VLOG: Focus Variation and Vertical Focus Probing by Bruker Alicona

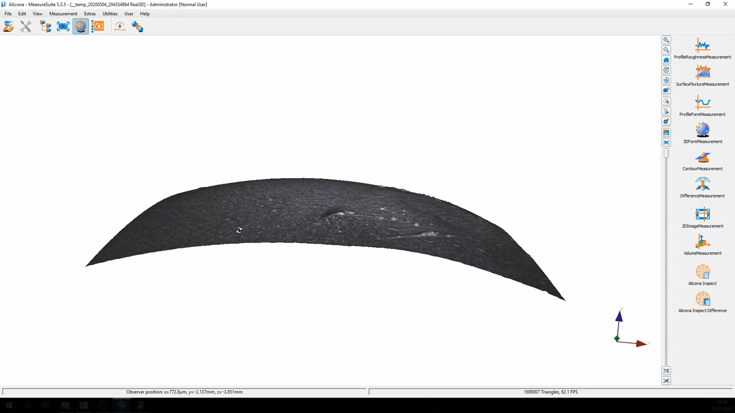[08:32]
i can also switch to pseudocolor where the height of the data set is coded into color and this data set is
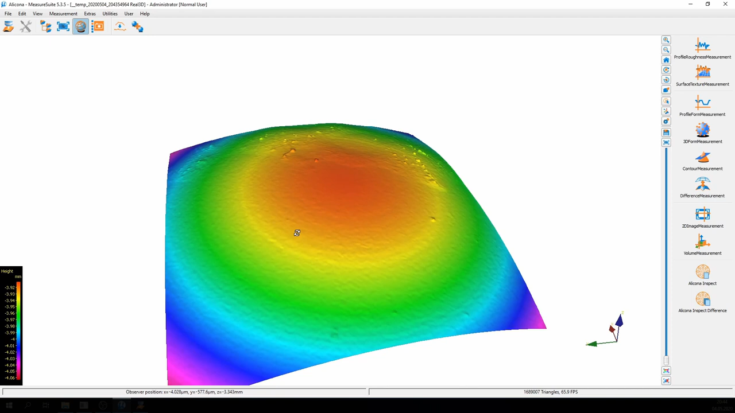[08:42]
now able to give the operator the information of the form and of the roughness so further processing can be done
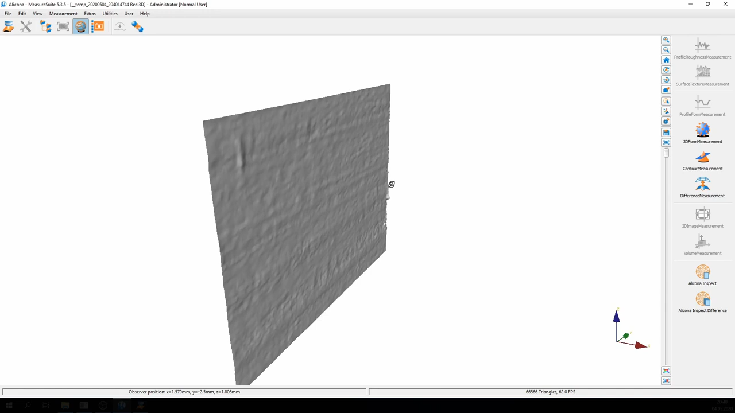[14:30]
the surface we see a waviness we see the surface roughness and this data set can now be used for further processing for example to measure the flatness or to measure the distance between two of those data sets so